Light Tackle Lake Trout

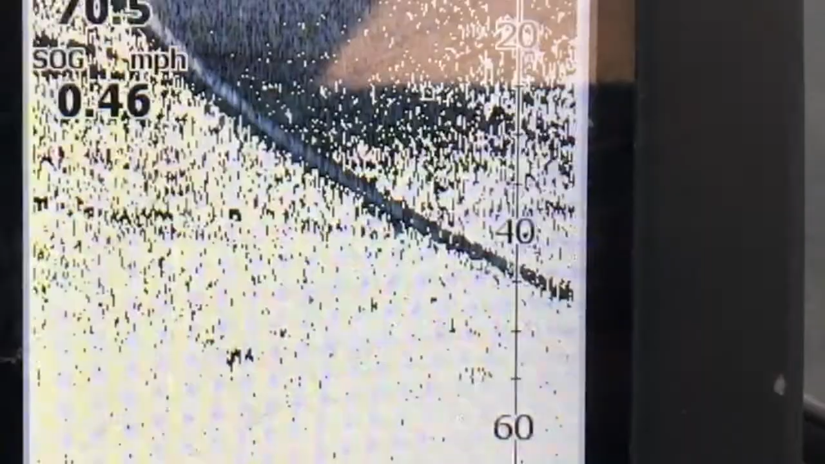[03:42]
On screen: speed 0.46 mph
And I know he's good because that line right there at about
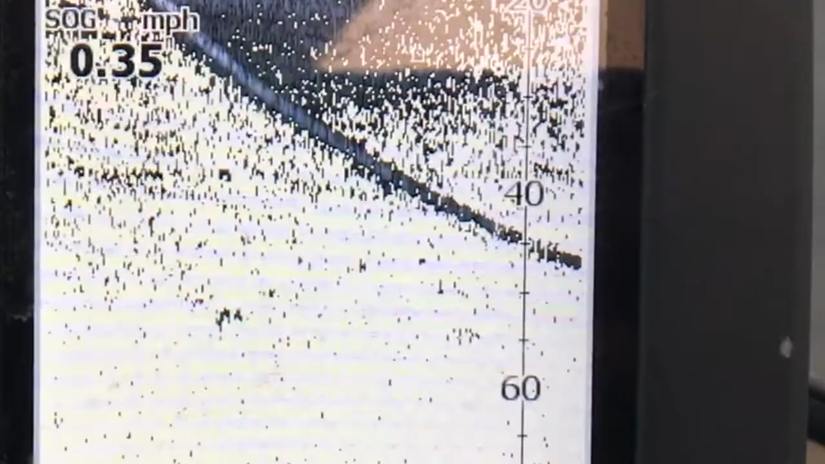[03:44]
On screen: speed 0.35 mph
50 feet now is him just heading back down to the bottom. So he's all healthy and good to go.